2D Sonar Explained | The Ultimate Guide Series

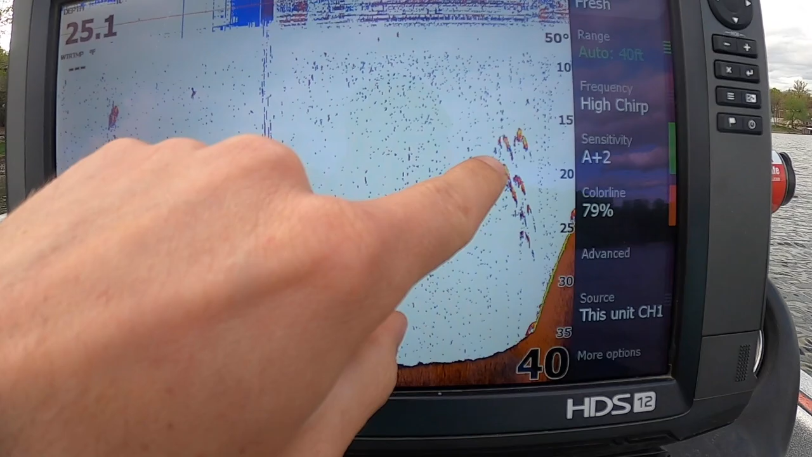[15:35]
here here comes some suspended fish here these are probably crappie just based on kind of how they're stacked up and there's a little bit
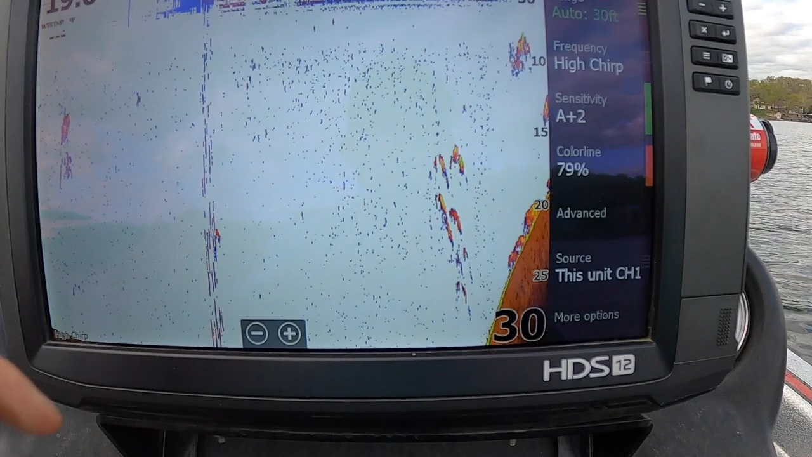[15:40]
on this lip coming up and some more suspended fish
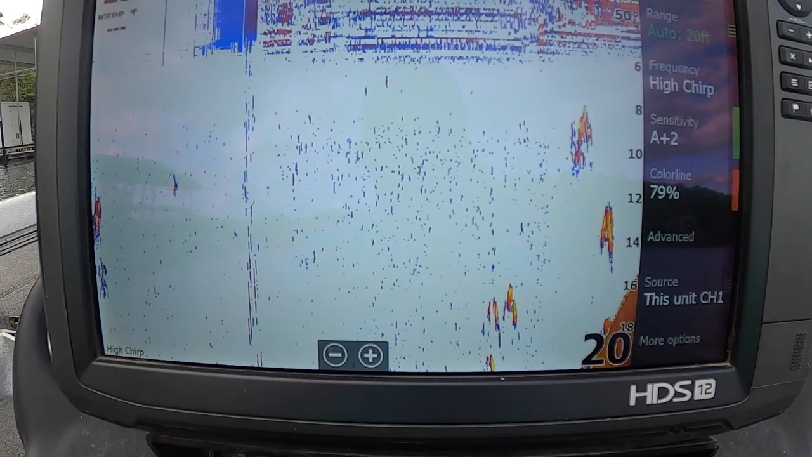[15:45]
so the biggest thing with and there's a brush pile
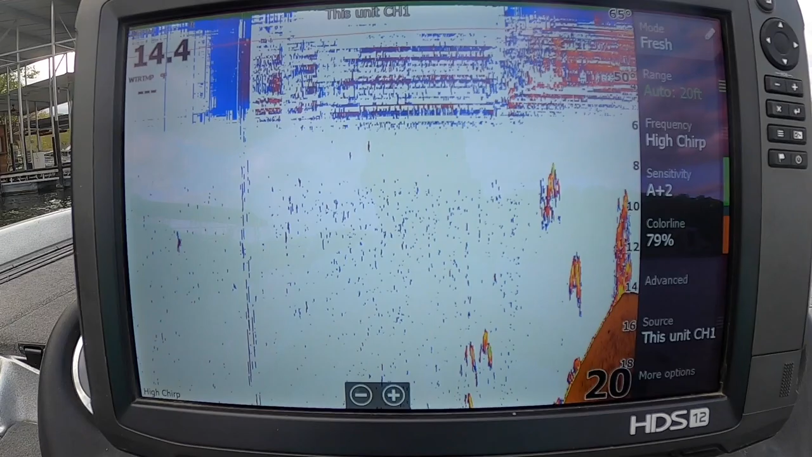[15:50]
coming up and there's right on that lip there's a brush pile so the biggest thing about 2d sonar is you can't really be definitive
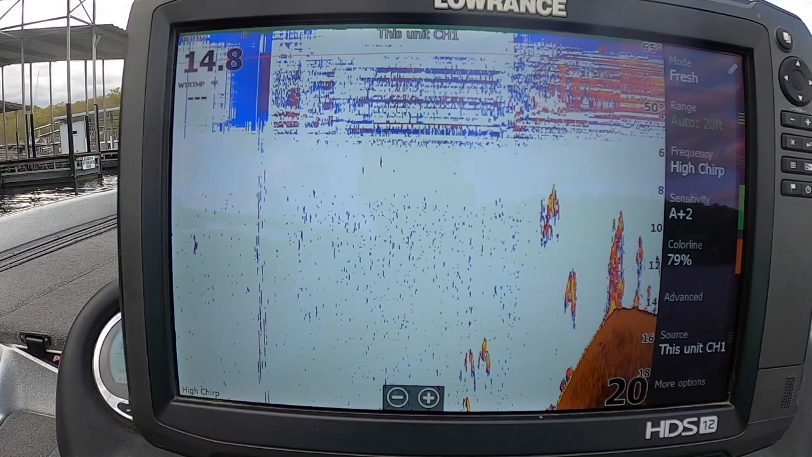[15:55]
what it is all the time you know you
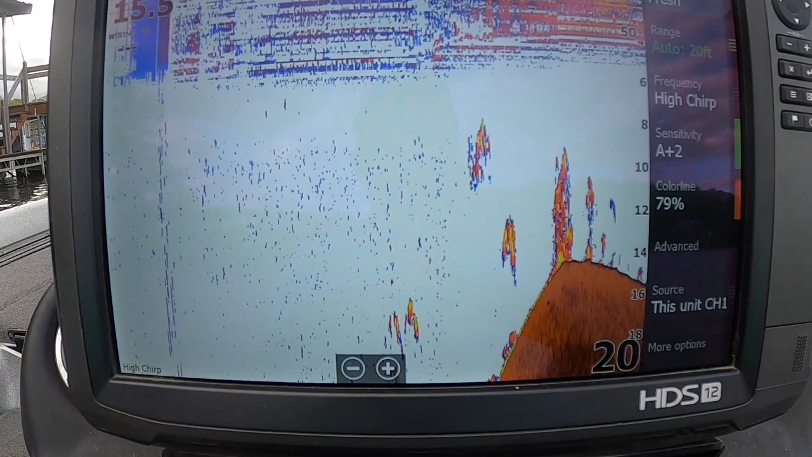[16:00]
can't tell okay is that a tree is that a brush pile
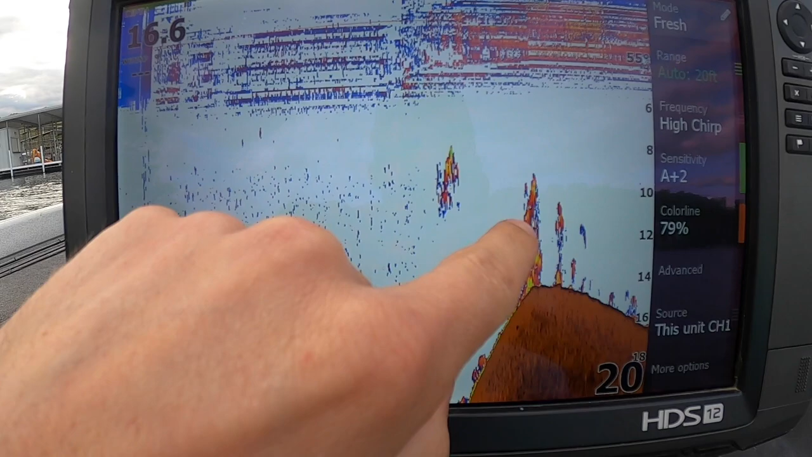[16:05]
you know is that a piece of a dock sticking up a piece of steel you know you don't really know you can't be definitive so
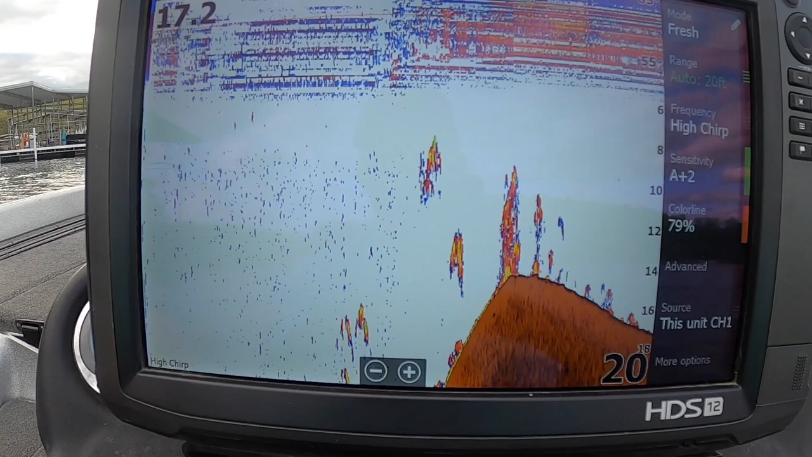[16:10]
what I get to in a later video is utilizing this with down imaging to
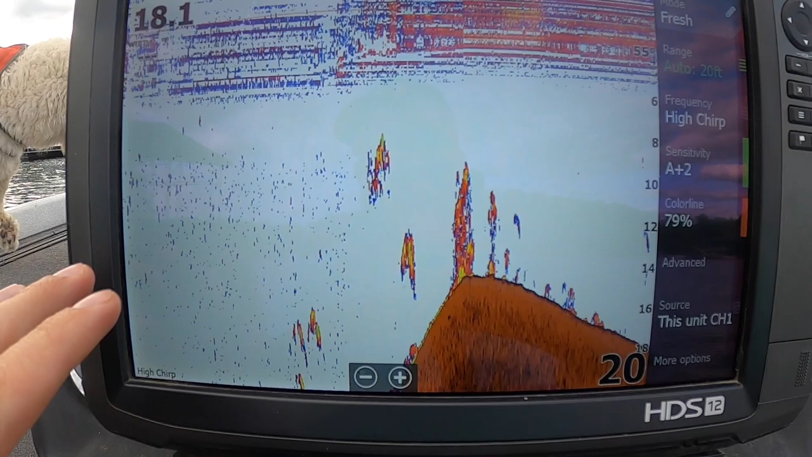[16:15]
really figure out what's going on because 2d sonar you're not going to miss anything if it's in your cone it's really going to pop you're
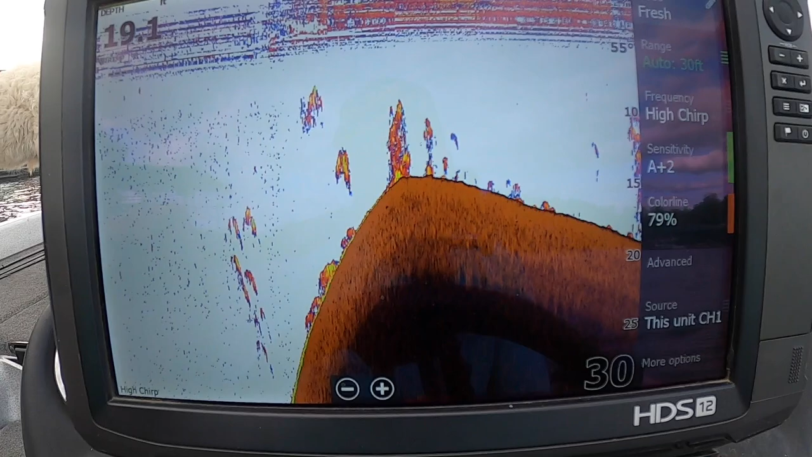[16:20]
not going to have to strain to see it you know things show up really easy like here looks like
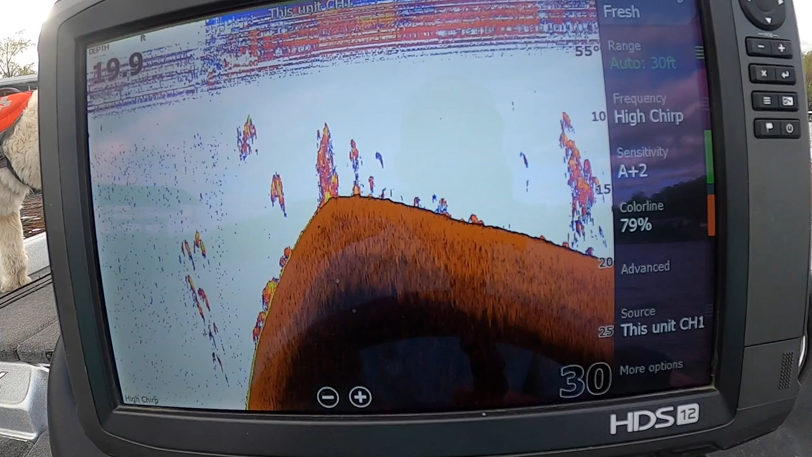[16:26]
this looks like it's maybe a little bit of a brush pile but it's probably a lot of crappies stacked up
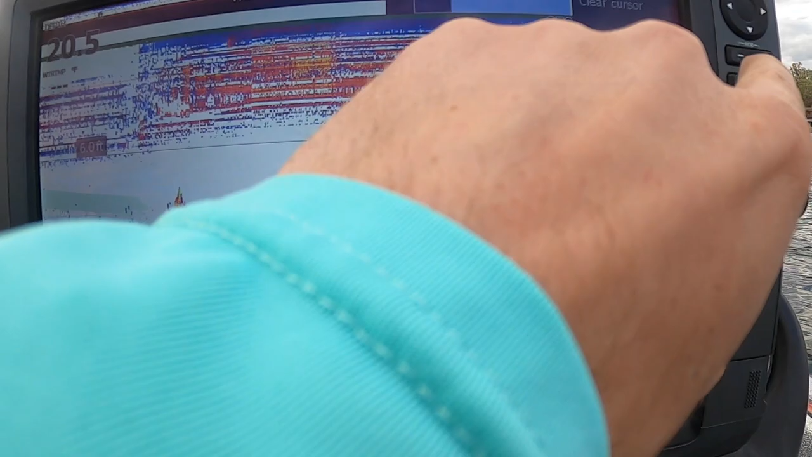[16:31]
around it if I had to guess it's about the time this crappie you're really pushing up so you're getting a lot of those so here we go coming back out